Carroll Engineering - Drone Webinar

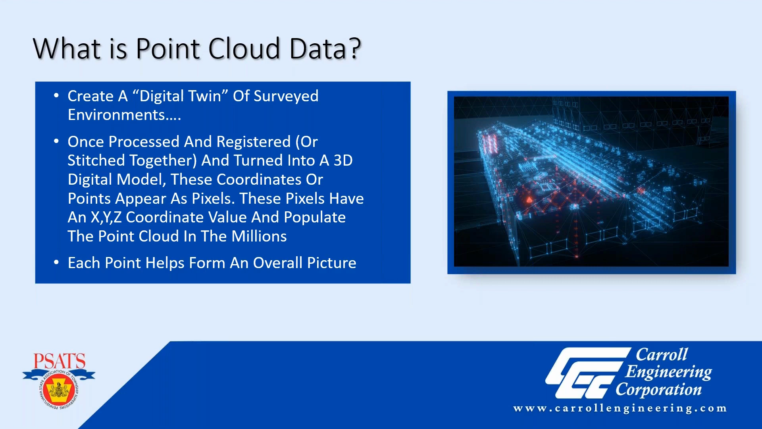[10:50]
it forms the overall picture of the site. Like I said, it brings you to the site. But the biggest thing is each one of these small little pixels populated in the millions has its own X, Y, and Z coordinate value. Okay, so here's a little video. I wanted to kind of demonstrate colors to you because you're going to be seeing a lot of pictures. You're not going to know what you're looking at or what the difference is, what the colors mean. So this is just the standard intensity setting, and you could toggle colored scan,
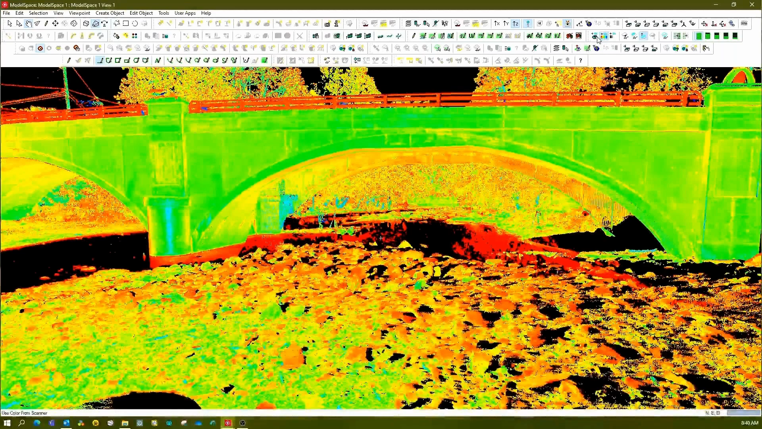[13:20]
So let me pause this real quick. It's just a different way to look at it.
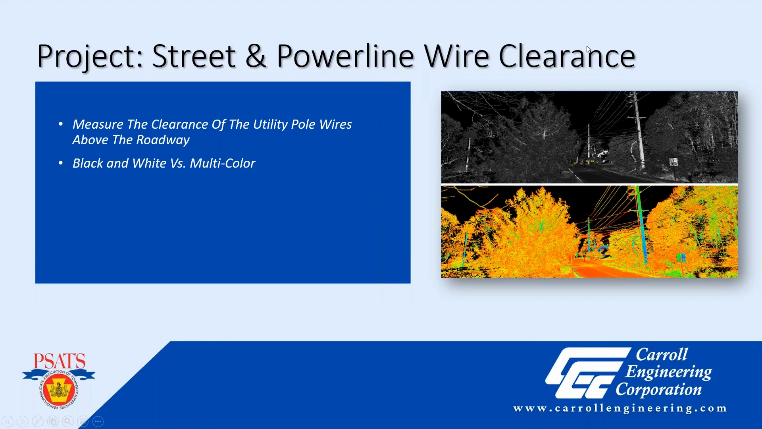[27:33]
the rgb value color imagery on the bottom uh it just gives you a different way of looking at things and um you know sometimes a little easier on the eyes when you're looking at all these bright colors all day okay so we we just went by and we did some scans in the steel
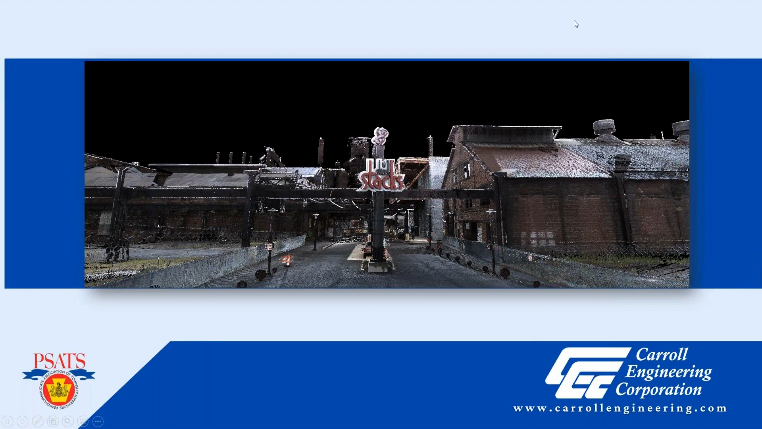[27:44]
stacks and uh just because it's a you know popular place in pennsylvania so uh and i thought it would be cool so we we just uh went by
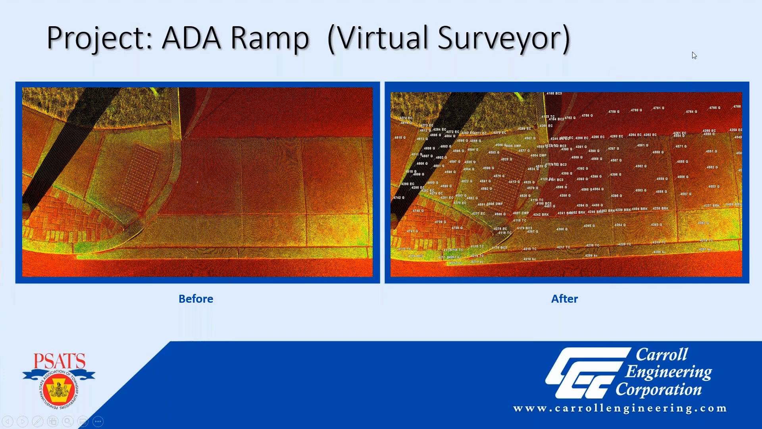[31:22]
so this is a this is a tool called virtual surveyor inside of my leica cyclone app and uh it's tremendous it's just tremendous let's move on to a different project example this was the floor levelness that we saw in the beginning and these are just some pictures
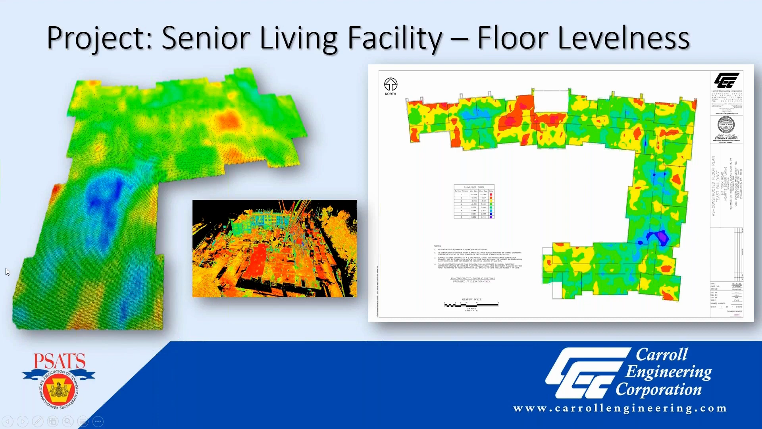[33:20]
scans because it's in different locations so it just looks like it's spinning around and then next we have this little video and this is the same job and i just tried to do the best i can to zoom in to show you how small these pixels get and mind you each one of these pixels has an x
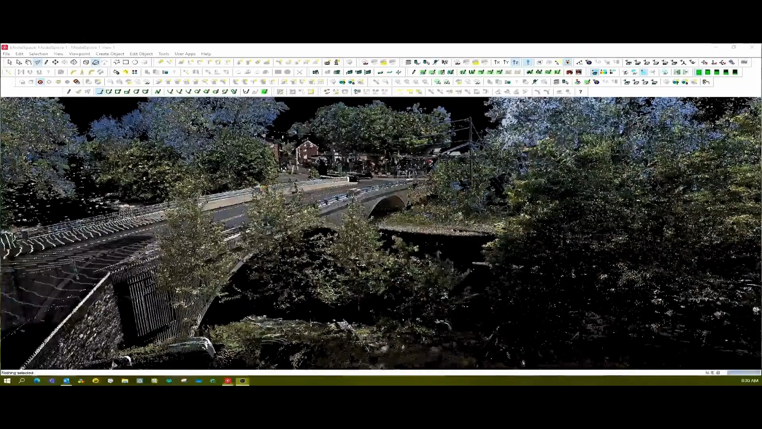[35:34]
here on the tv but i could actually fly through these point clouds it's skipping around a little bit i apologize for that but let's see come on
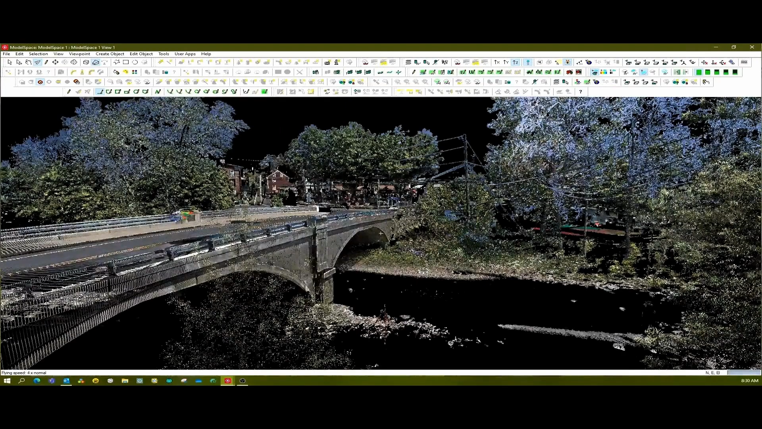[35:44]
so on my screen this was a nice smooth flight and uh it kind of got a little
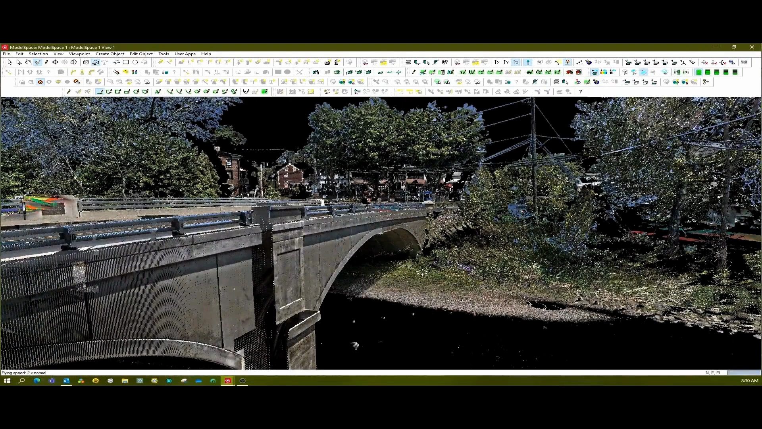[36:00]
it's it's the video is still going so i apologize here um we'll just move on i think we get the point uh but i flew underneath the bridge so you could see yep
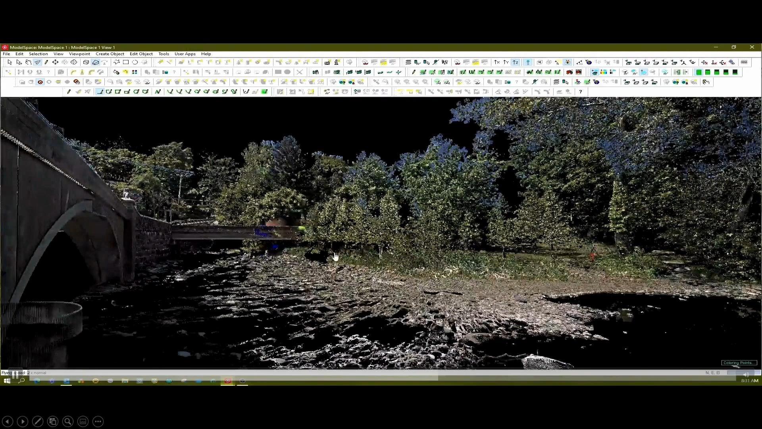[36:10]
skipped right to the end there so i apologize about that okay this
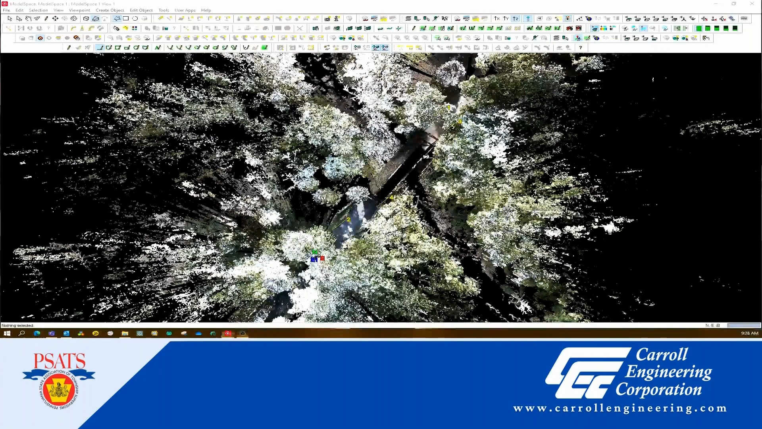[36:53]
and this next one here this video is trying to show you that you could isolate objects to just see what you want to see now right now we're looking at a whole bunch of trees you can't tell what's going on here so
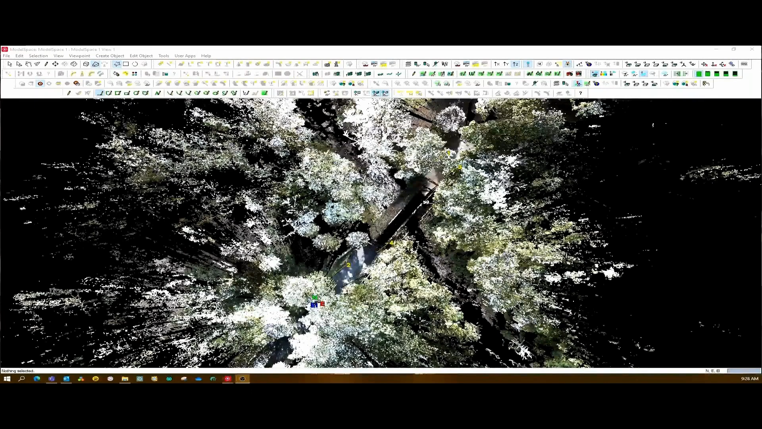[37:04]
if i go in and i pick the fence tool and i click four corners and i right
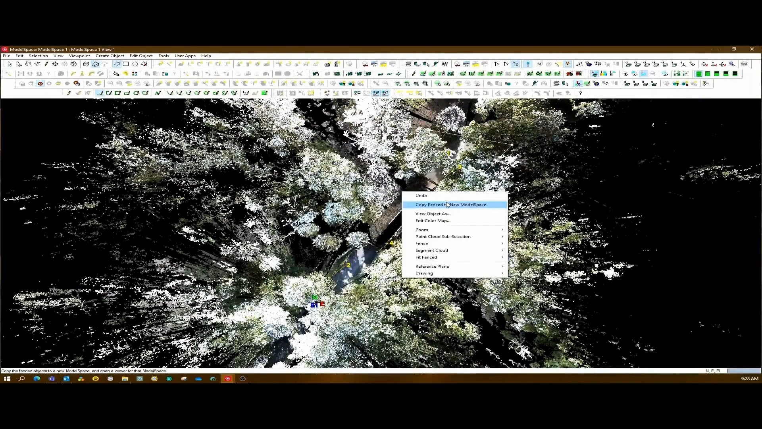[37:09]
click and say copy fence to new model space well now i've isolated what i want to look at
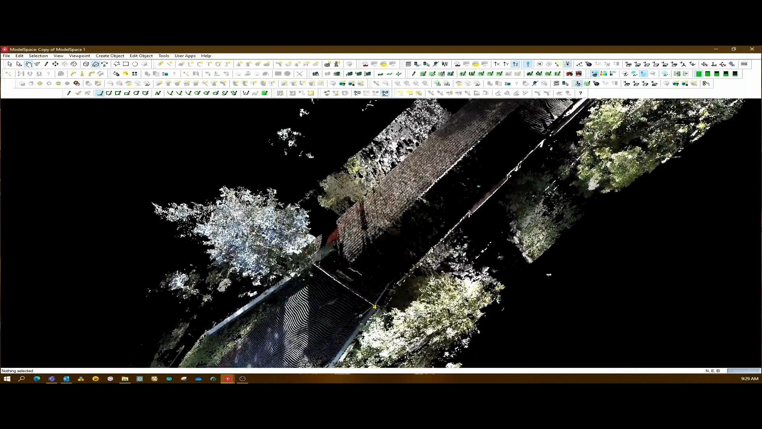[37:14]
and now i don't have to be worried or bothered about all
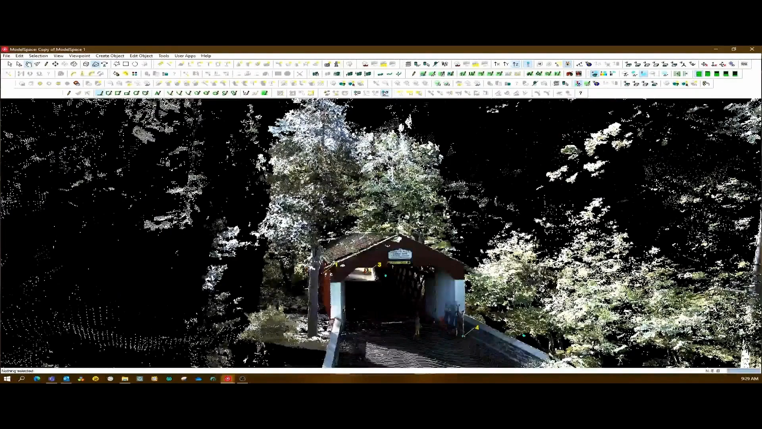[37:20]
those trees and everything else that was in the way and screwing you up
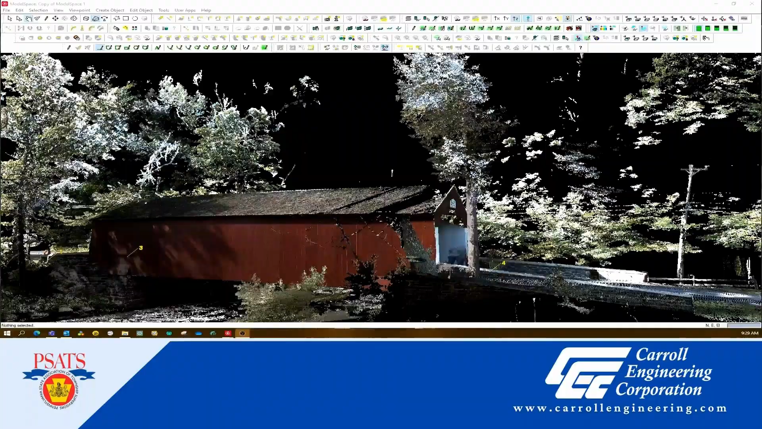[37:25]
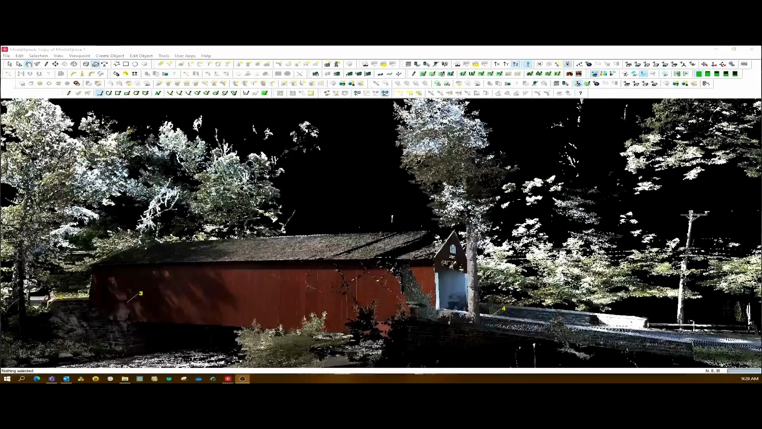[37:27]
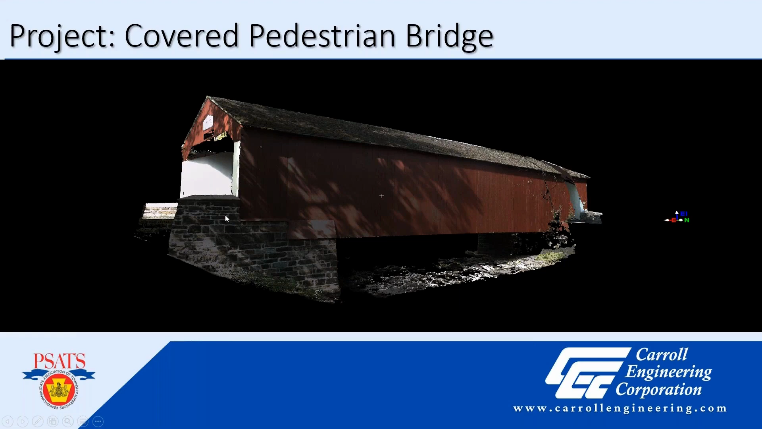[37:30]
and then the final product is something like this so now i'm only looking at this and it's much more easy to navigate through